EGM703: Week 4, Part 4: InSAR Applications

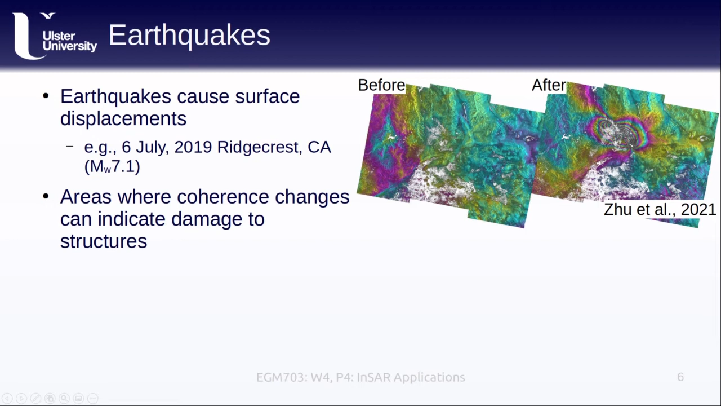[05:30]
Not only can we see the surface displacement, but we can also use the change in coherence to potentially map damage to structures in the affected area, especially if we use cross-polarized signals. The study shown here used two pairs of images, the first from before the earthquake and the second from before and after the earthquake, or the interseismic stage. And the example here highlights areas that had a large change in coherence before and after the earthquake compared to field-checked maps of structural damage.
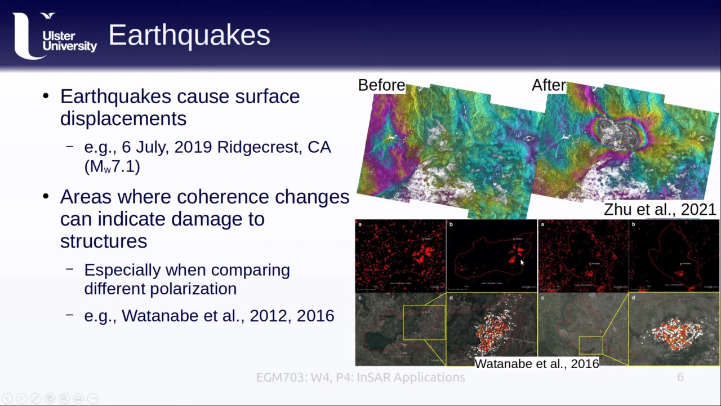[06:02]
The areas where we see large changes in coherence are also the areas where we see damage to structures.
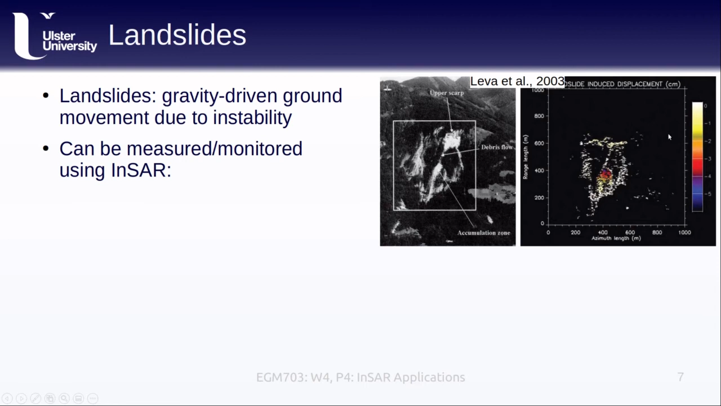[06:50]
For example, here we clearly see the accumulation zone in the displacement map represented by a shortening of the line of sight distance between the sensor and the slope. To study landslides we can use ground-based sensors as was used in the study referenced here. This example image, the gamma portable radar interferometer, has a transmitting and a receiving antenna that rotates and scans in order to create an image. We can also use satellite-based sensors as shown here.
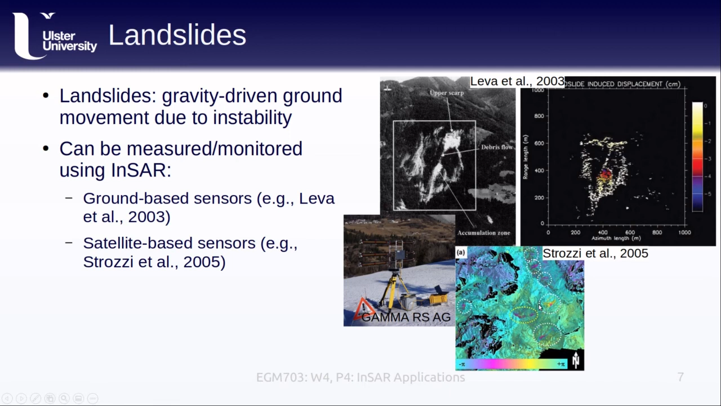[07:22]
We have a number of landslides visible in this interferogram outlined by the dotted circles. Now this is an example where the signal coherence and therefore our ability to detect these landslides depends on the wavelength of the sensor. So if we switch from the L-band radar shown on the left to the C-band radar shown on the right,
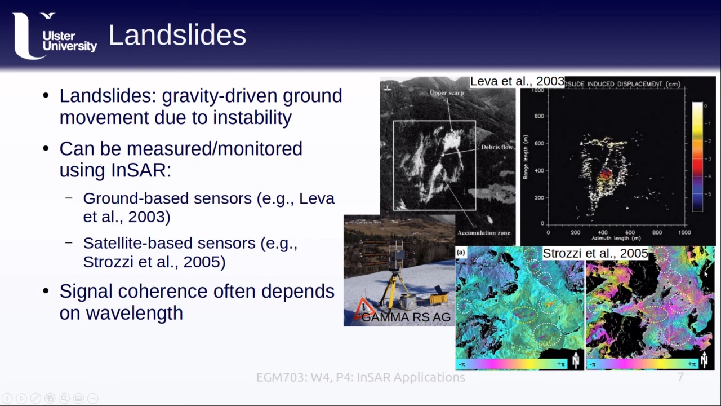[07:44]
we see that we lose coherence and have a much harder time picking out the ground motion even when we already know where it is.
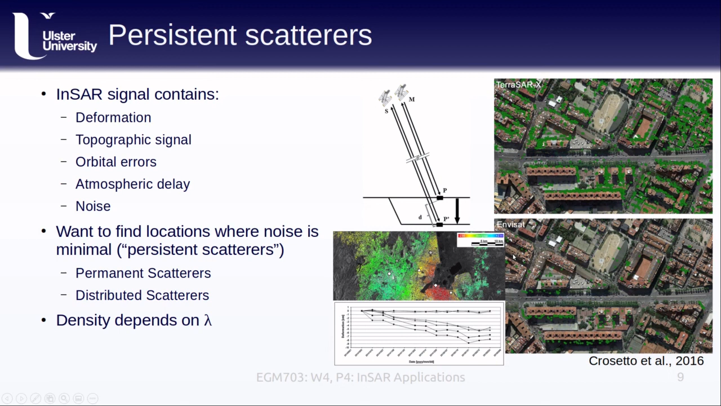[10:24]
For example, in this image, we can see how many more scatterers are identified in the X-band image on top compared to the C-band image on the bottom. Persistent scatterer interferometry is a really useful way to analyze time series of INSAR data, especially in urban environments, because it helps us to minimize the noise that can be present in the data. In this lesson,